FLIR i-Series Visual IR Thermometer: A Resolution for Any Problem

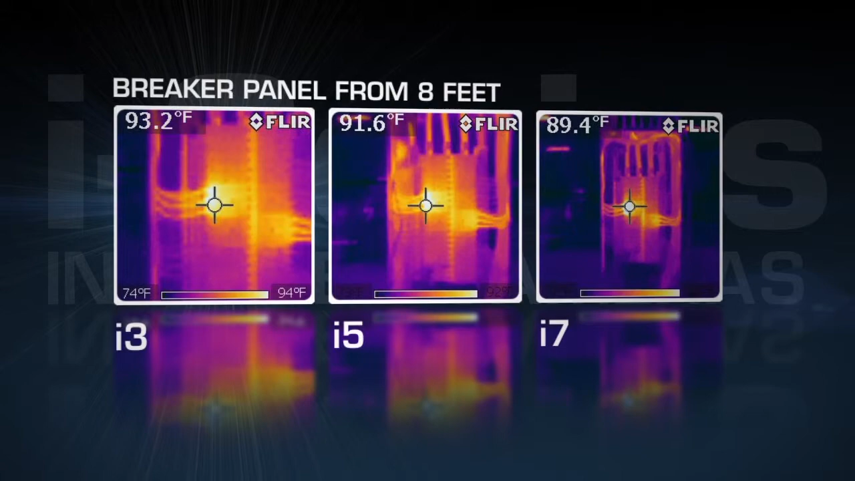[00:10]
Higher resolution infrared cameras with wider viewing angles can measure smaller targets from farther away and create sharper thermal images,
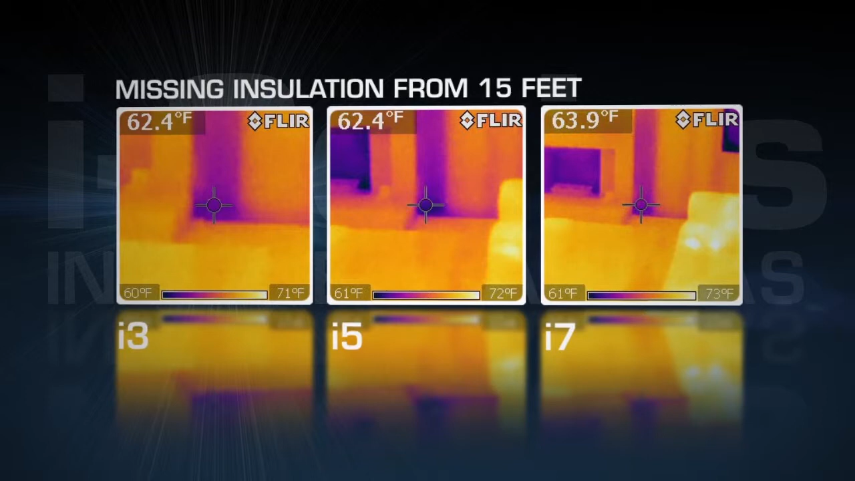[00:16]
resulting in more precise and reliable measurements.
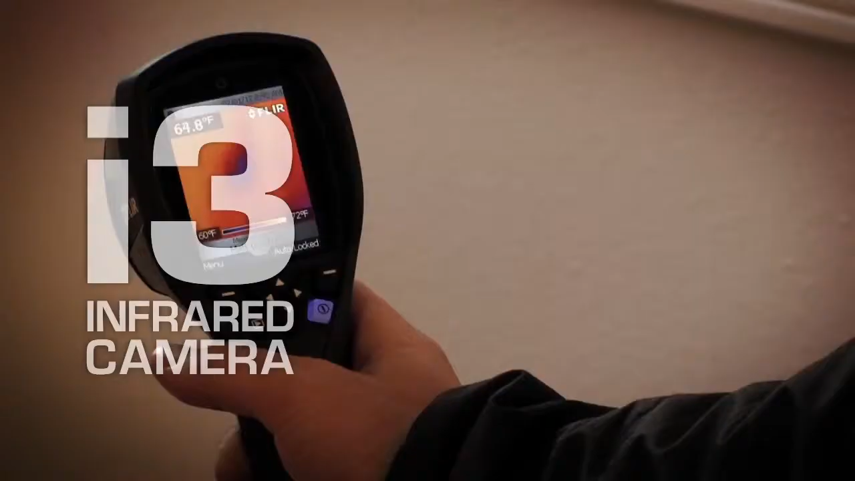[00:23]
The i3 comes with a 60x60 detector providing 3600 pixels of
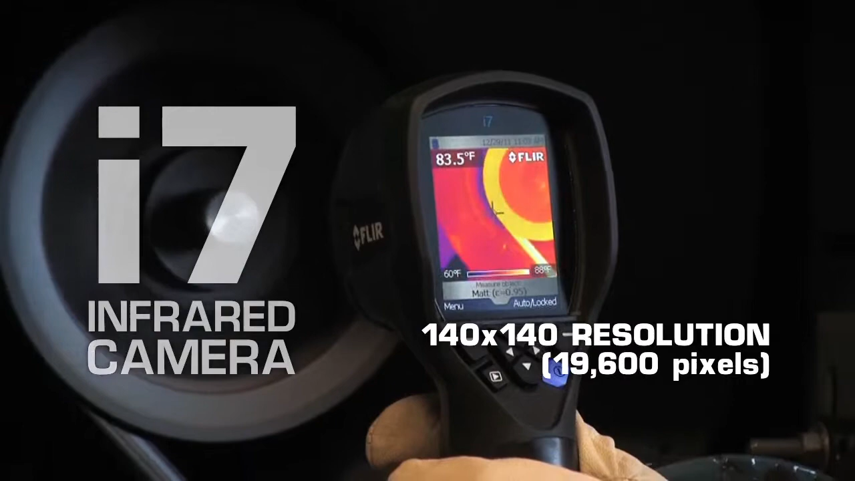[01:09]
On screen: spot 83.5°F, scale bottom 60°F
19,600 pixel resolution and even wider 29 degree field of view provides
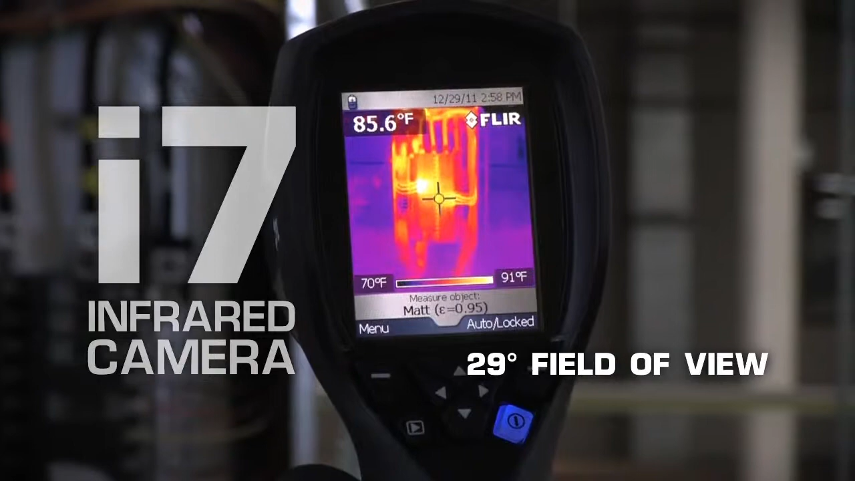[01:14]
On screen: spot 85.6°F, scale top 91°F, scale bottom 70°F
razor sharp image clarity and exceeds RESNET thermal imaging resolution standards,
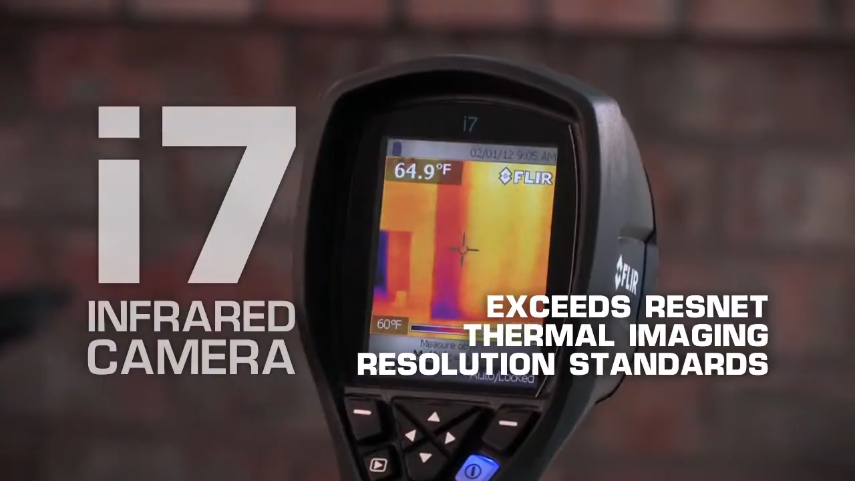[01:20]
On screen: spot 64.9°F, scale bottom 60°F
making it an ideal choice for energy auditors, building inspectors and predictive maintenance professionals.
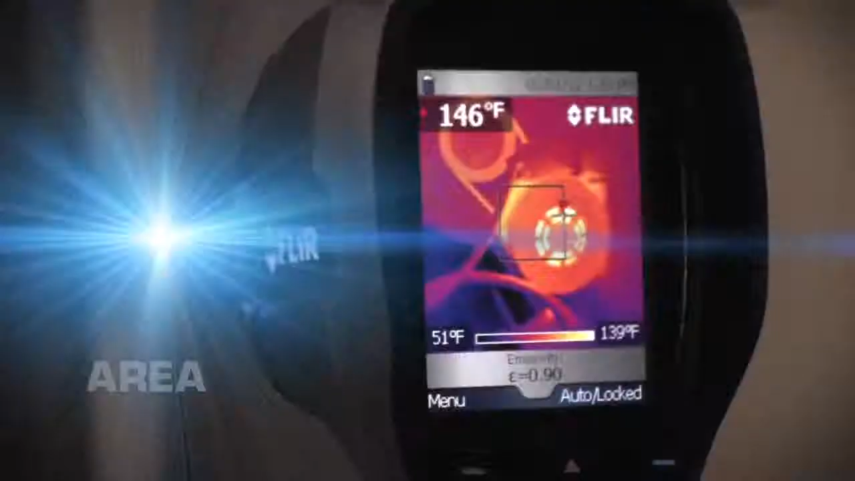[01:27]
On screen: scale top 139°F, scale bottom 51°F
The i7 also offers area and isotherm measurement features for more detailed analysis.